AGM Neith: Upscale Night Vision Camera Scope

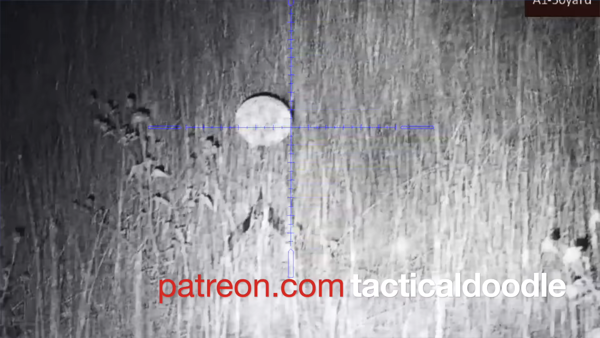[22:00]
is i think agm does a really good job of not over complicating it because when you get in the menu and you'll press and hold
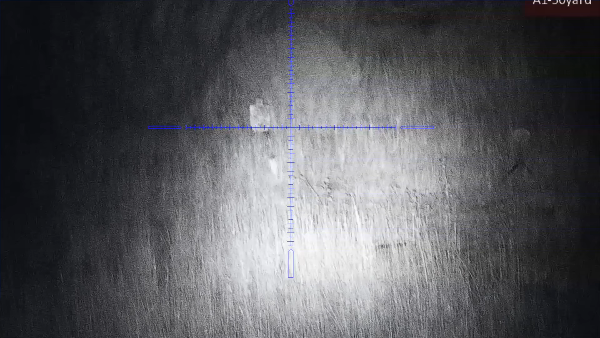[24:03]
of adjustable too i think there's something that adjusts in there i forget what it is on screen display you can determine what displays on screen
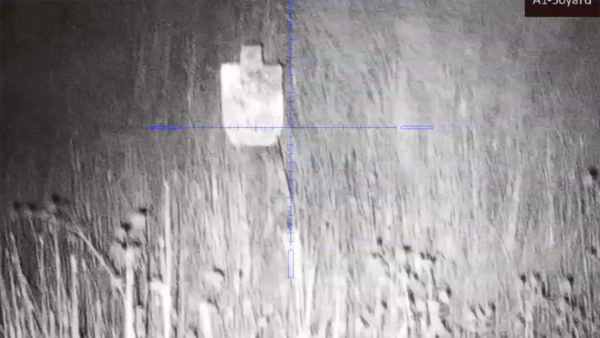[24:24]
unit yards or meters restore version network
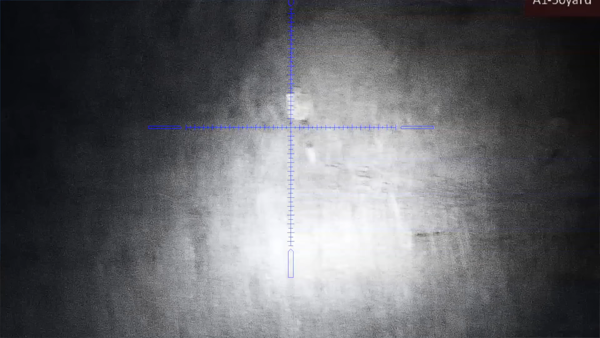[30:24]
like the images this produces uh